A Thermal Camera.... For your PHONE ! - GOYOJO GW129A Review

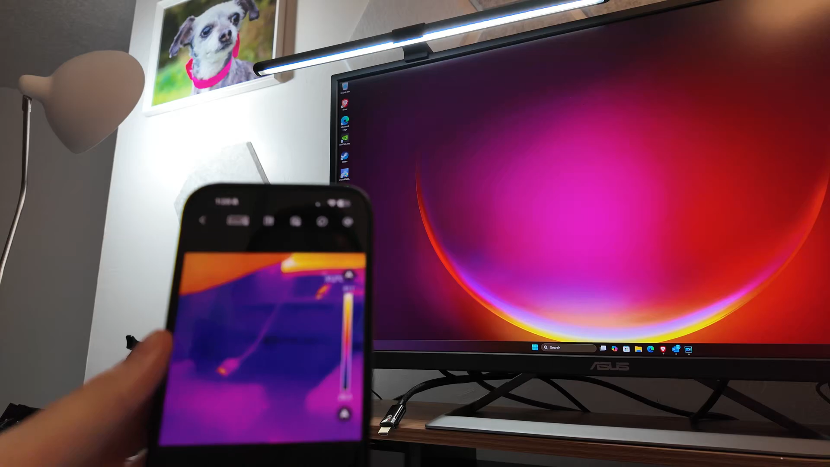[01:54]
Okay, so let's have a look like that, so we can kind of see what we're looking at here. You can see it is fairly zoomed in, but that's okay.
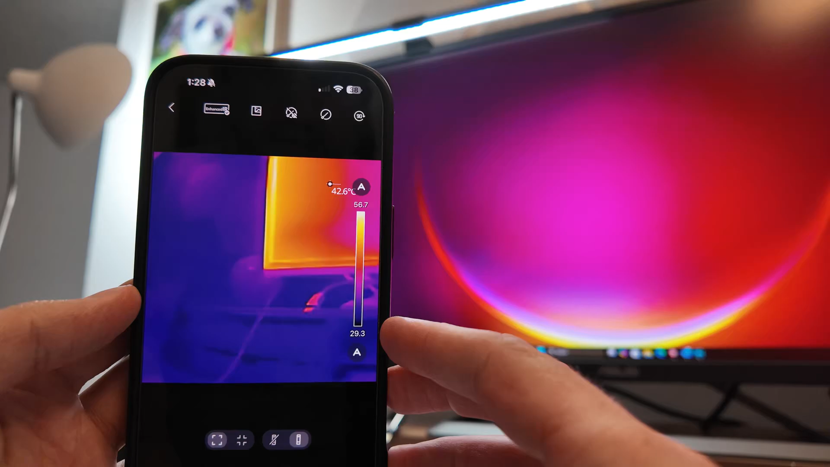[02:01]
You can get the corner there. Now if we look here, we can obviously see there is a screen corner there.
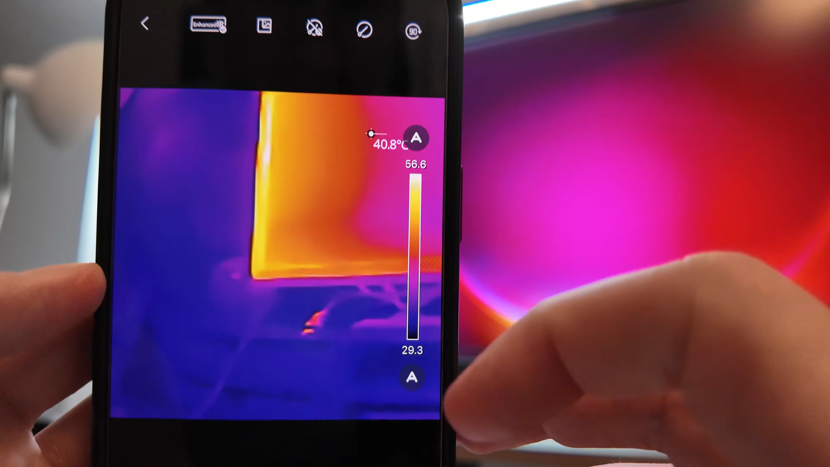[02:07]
It's taking a hot spot there at 40.
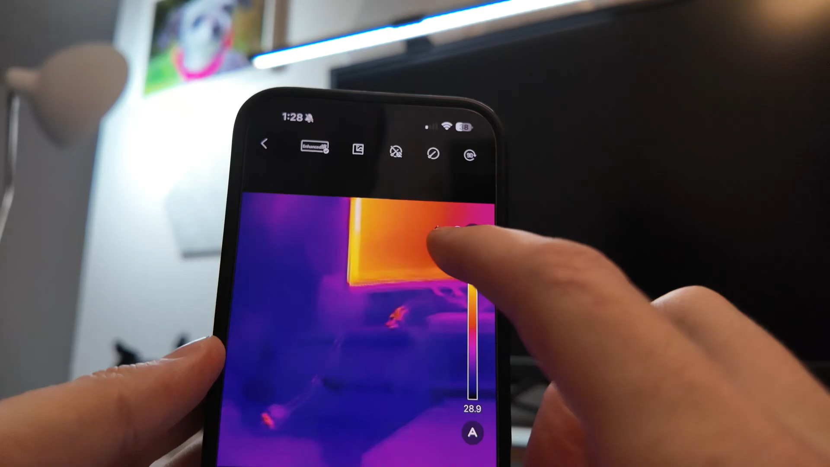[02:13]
One thing you can do, you can see it's not really showing anything right now.
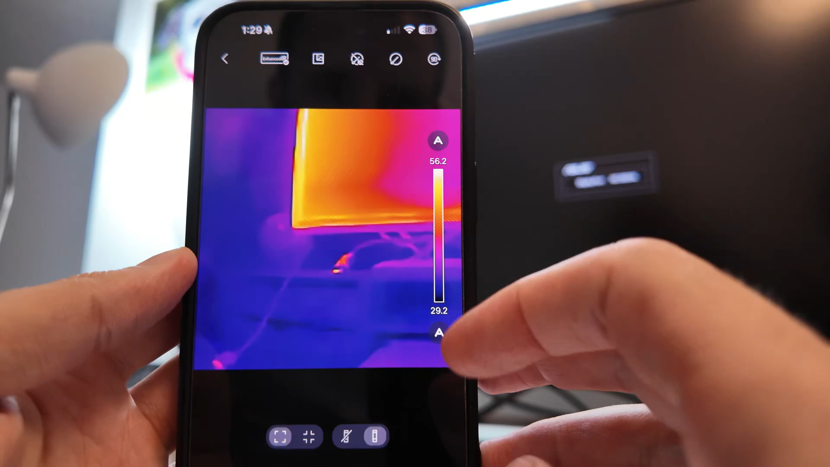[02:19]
Just kind of the range, max to minimum. So you can come here and you can go center, and that will give us a center measurement.
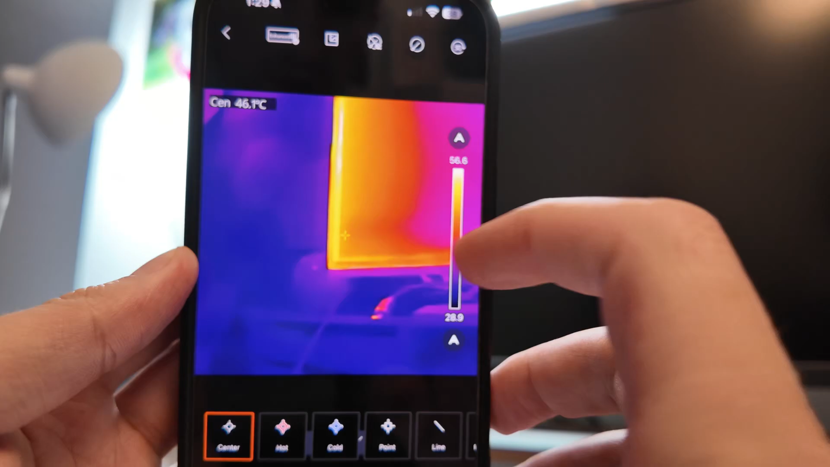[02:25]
On screen: spot 46.1°C
So the center where that point is, if you can see that, 30.
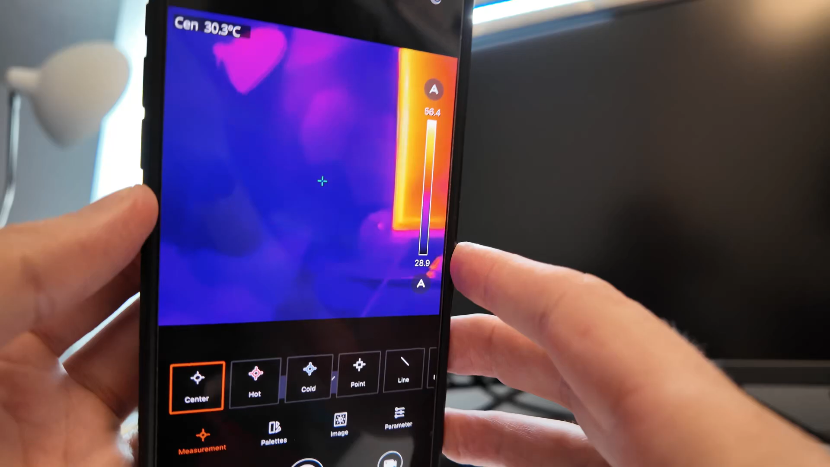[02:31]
Light bulb up there, I'm not sure what the range is, but it's definitely detecting that light bulb.
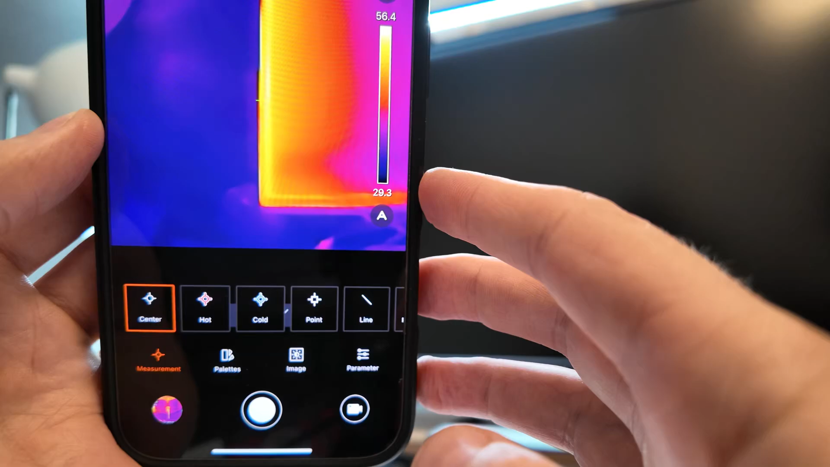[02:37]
56 on that trim, LED light should be a little bit warmer, 39.
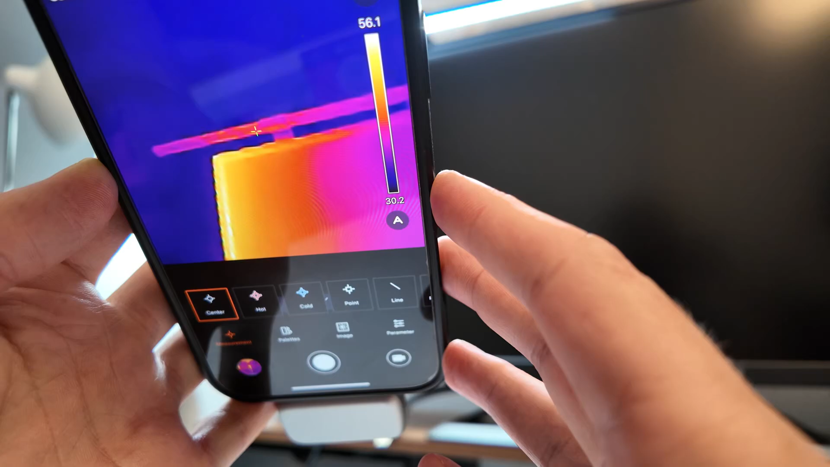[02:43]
Come down, that's a cable of some kind.
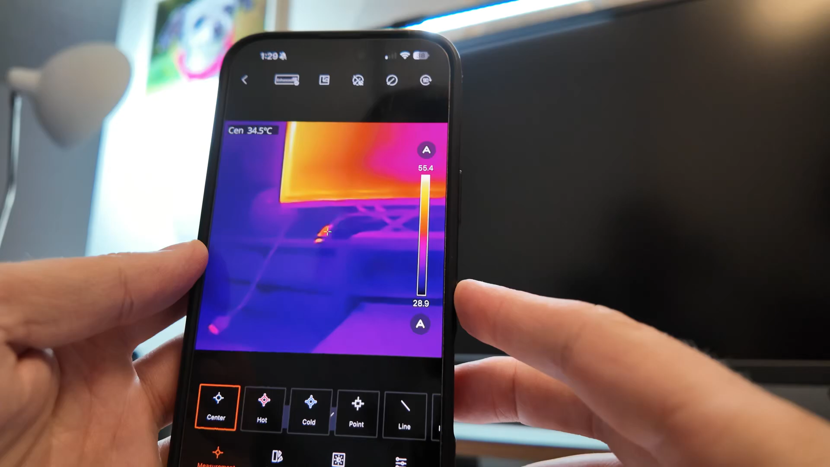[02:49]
On screen: spot 34.5°C
Come down here, laptop looks red, but it's not, you can see it's only 31 degrees. Now of course we do have the palette here. It can be a little confusing when you're looking at the scale bar in the palette because you're like red is always hot.
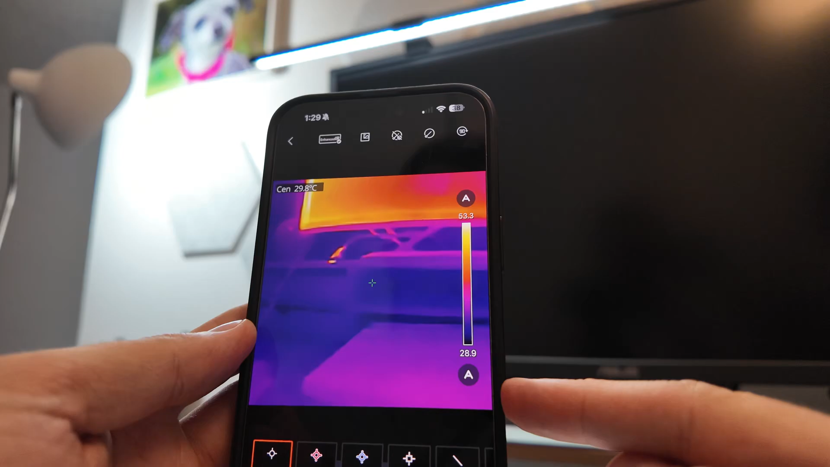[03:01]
On screen: spot 29.8°C
But if you come down here and you look at this cold, cold scene, and we come down here,
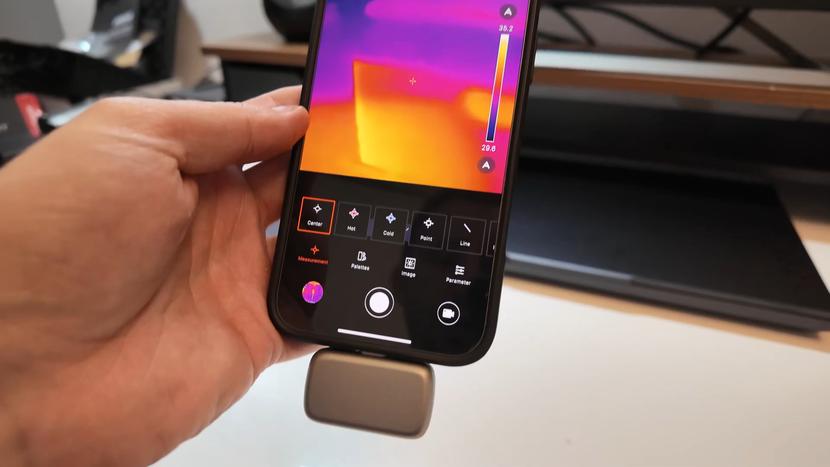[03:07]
the laptop is cool, right? So it's right there. It's only 32 degrees.
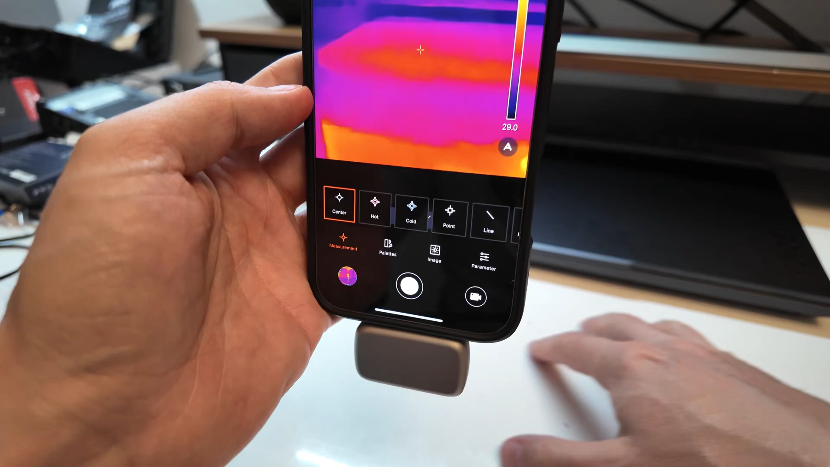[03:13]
There's actually not much that's hot on this right now. So it's going to look like it's coming out red, but it's still not that hot, right?
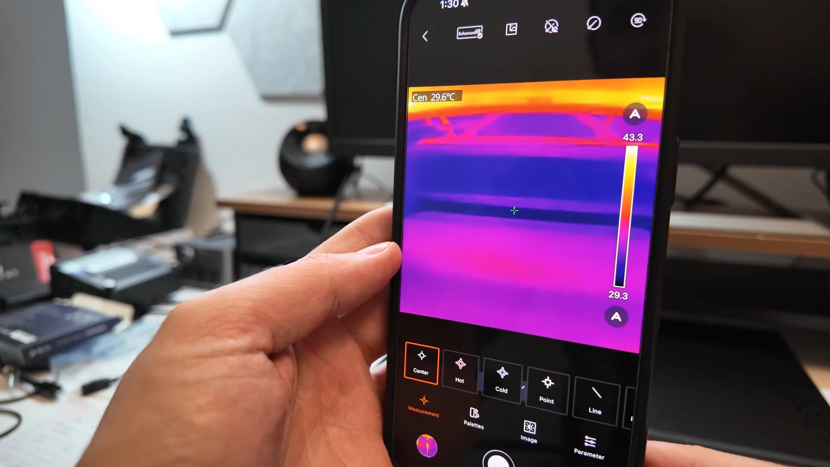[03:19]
On screen: spot 29.6°C
There's some hot spots up in the corner over there. So then you can go hot like that.
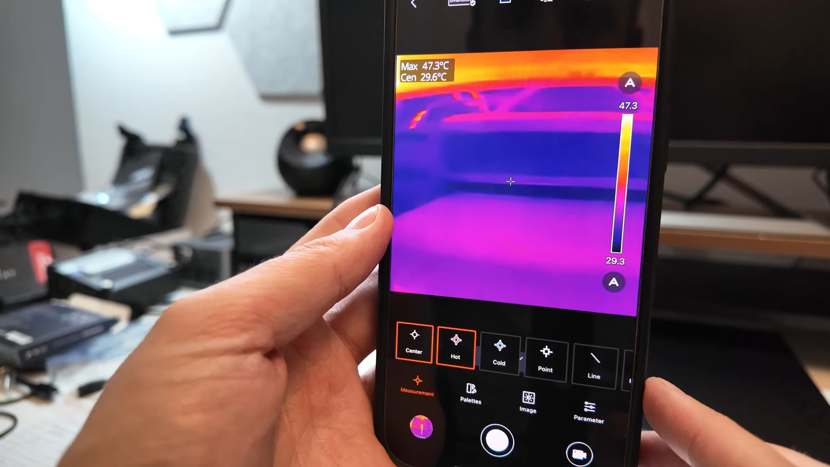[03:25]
On screen: spot 29.6°C, max 47.3°C
And it will say what is the peak in the scene here, which will definitely be parts of the monitor.
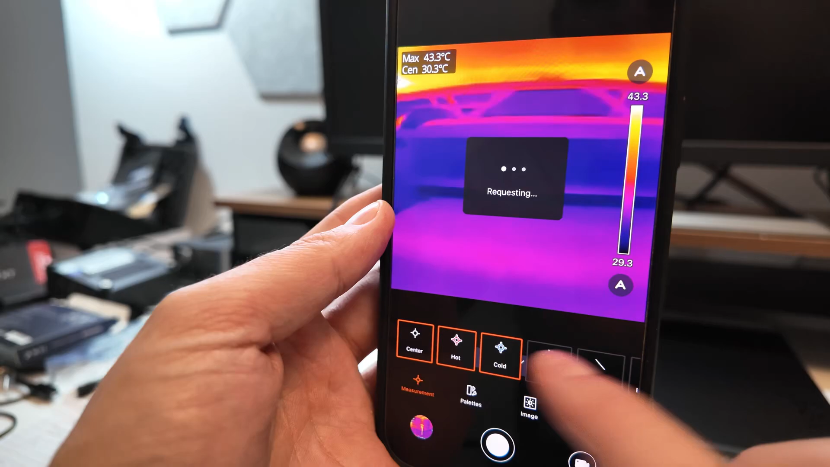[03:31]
On screen: max 43.3°C
Cold. What's the coldest part in the scene? Alright. Point. I can also hit some points. If I hit the point button, I can say, well, what's that there? What's that there?
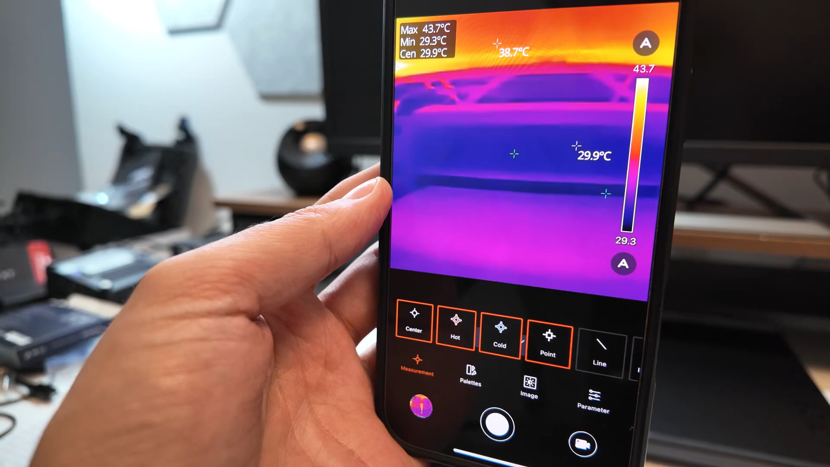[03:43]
On screen: max 43.7°C, min 29.3°C
And what's that there? So the purple is 32. That dark zone there is 30.
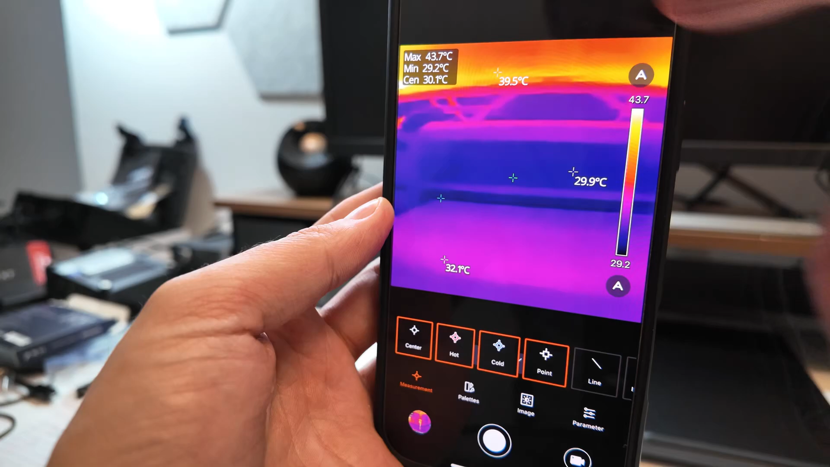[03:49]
On screen: spot 30.1°C, max 43.7°C, min 29.2°C
And the hot spot near my monitor is 39. It's pretty hot here. It's summer. Alright. That's kind of cool. You can turn those off if you want, just so I can touch the screen again. You can get rid of them if you click on them like that.